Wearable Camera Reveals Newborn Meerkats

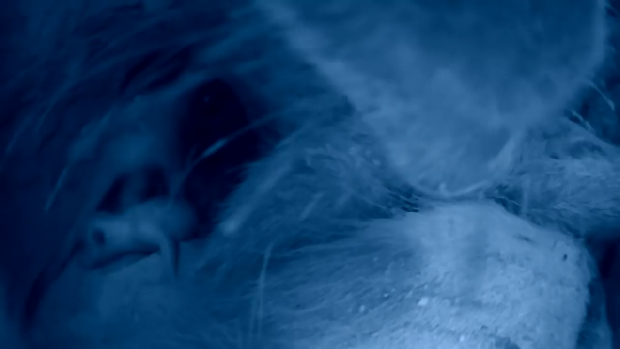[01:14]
These pups are less than a day old.
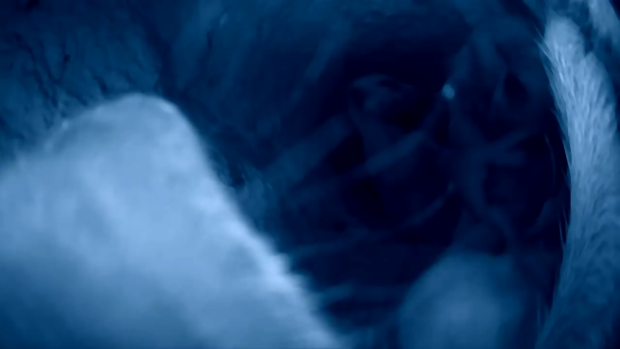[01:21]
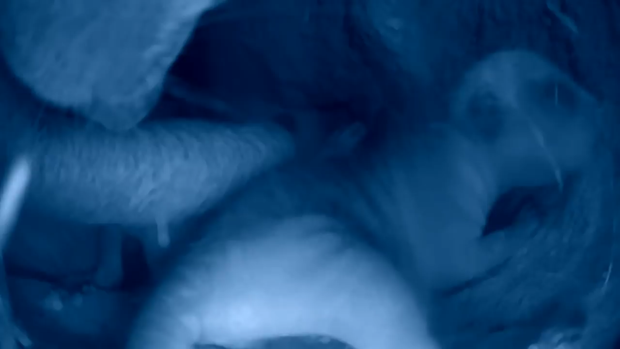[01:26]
One pup still has its umbilical cord attached.
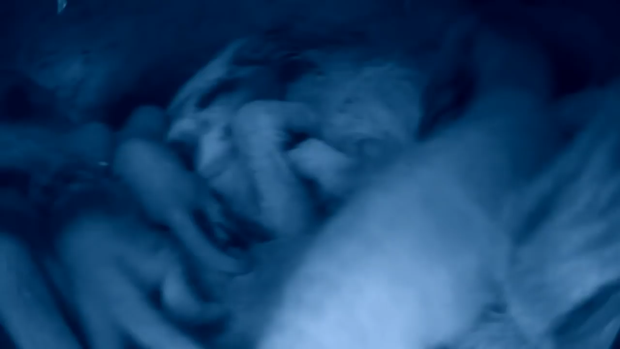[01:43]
Their eyes are still closed, but they're already communicating.